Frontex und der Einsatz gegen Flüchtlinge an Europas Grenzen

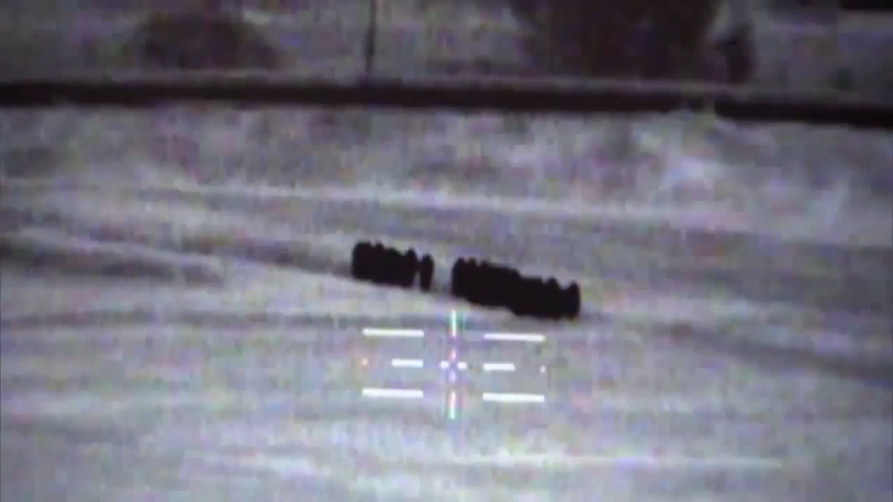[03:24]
Hier sehen wir eine große Gruppe Immigranten.
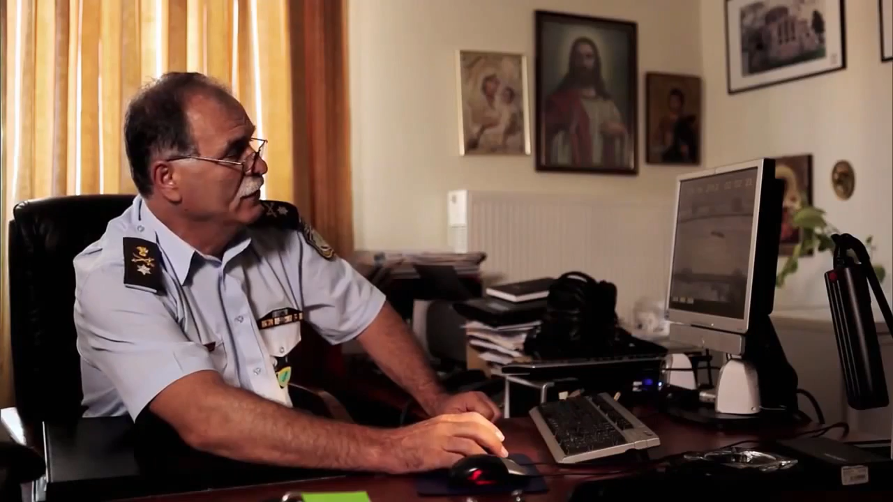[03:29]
Sie sind noch auf der türkischen Seite und laufen zum Evros.
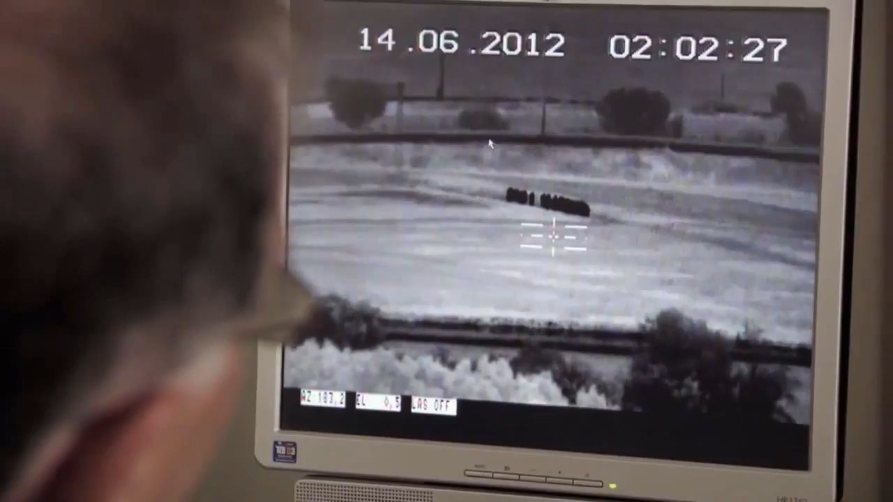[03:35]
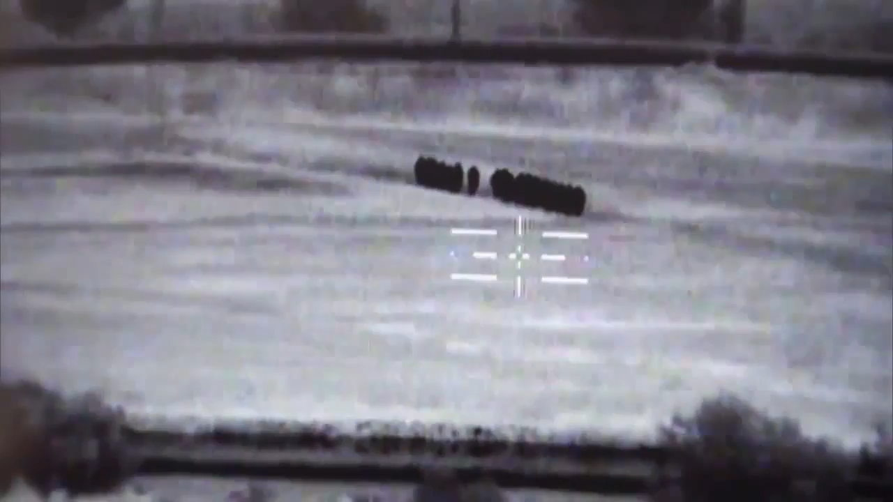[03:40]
Die Gruppe, die zum Grenzfluss läuft, umfasst an die 100 Menschen.
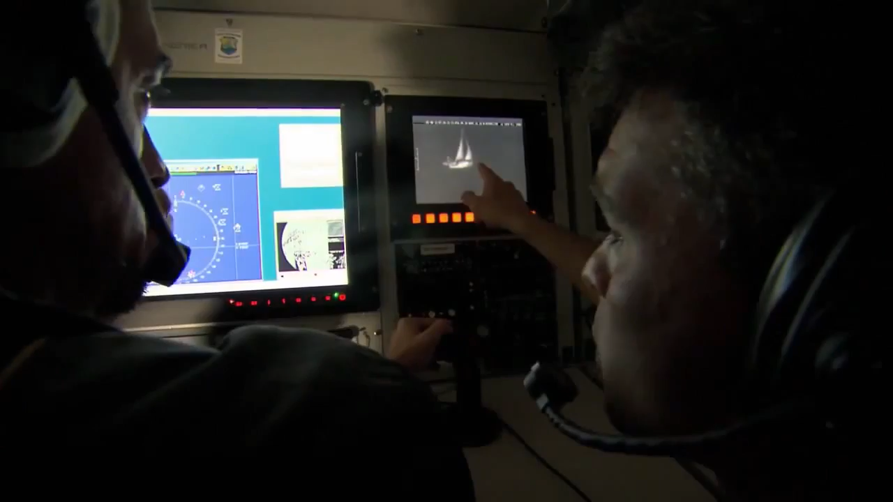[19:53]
Jetzt hat sich das Einsatzgebiet verlagert, die Boote kommen vor allem übers Mittelmeer. Die Spezialkameras können aus 2000 Metern Höhe exakt verfolgen, was sich auf dem Wasser tut.
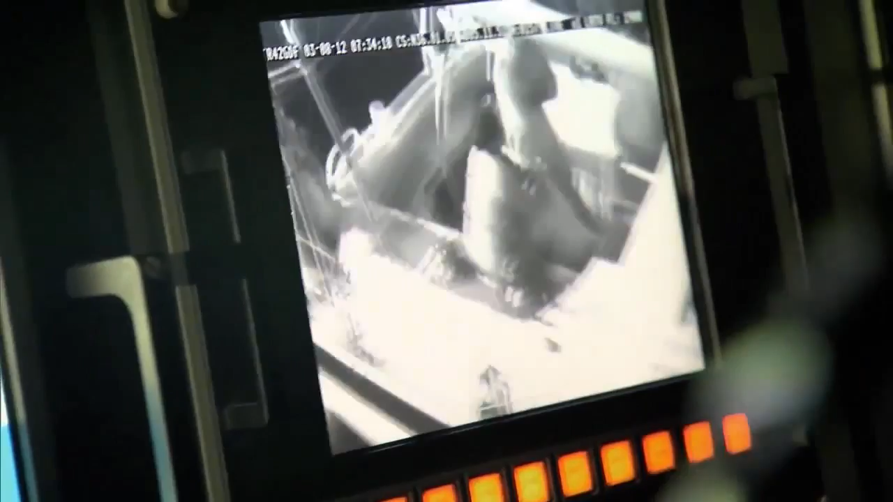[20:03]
Vor zwei Tagen entdeckten sie dieses Boot.
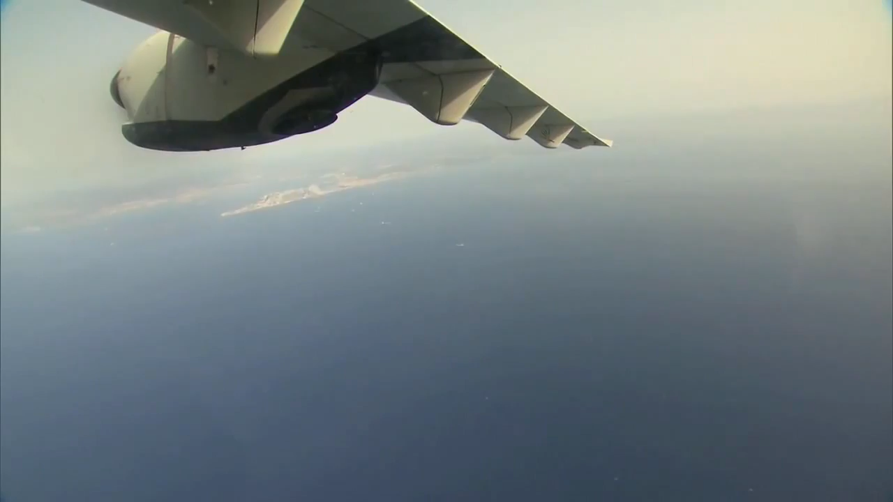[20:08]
Auf diesem Video ist ein Boot von 10 Meter Länge, voller Immigranten zu sehen. Es sind zwischen 10 und 15 Personen an Bord.
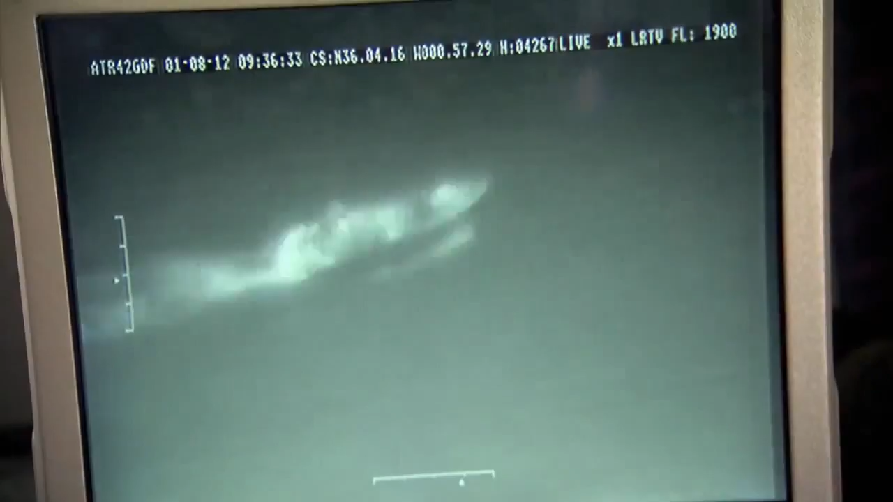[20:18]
Als wir es entdeckt hatten, gaben wir Position, Kurs und Geschwindigkeit an die Bodenstation weiter.
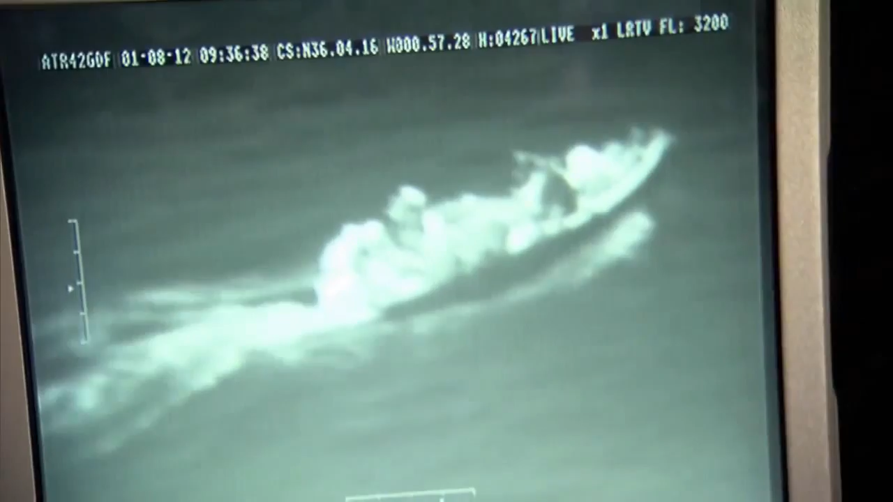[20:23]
Die Zusammenarbeit mit den algerischen Behörden hat sehr gut funktioniert.